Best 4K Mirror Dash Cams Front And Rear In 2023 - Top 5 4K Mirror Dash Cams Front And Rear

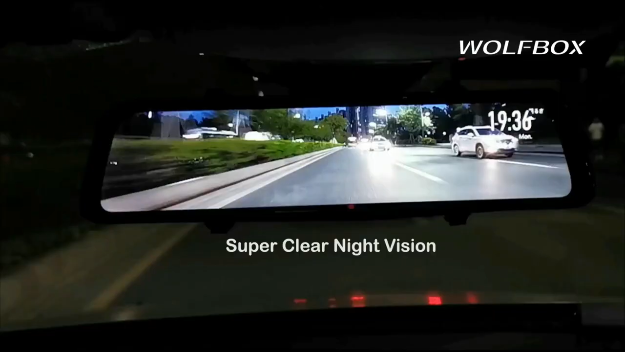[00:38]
The full rear display is 1.5 times larger than an ordinary rearview mirror, which has significantly reduced rearview blind spots.
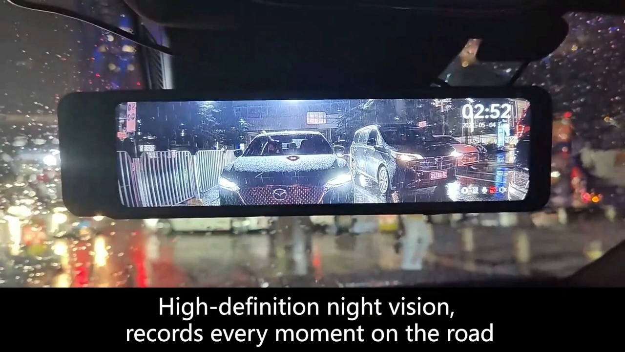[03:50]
It owns a real 4K resolution which has almost twice a 1080 resolution,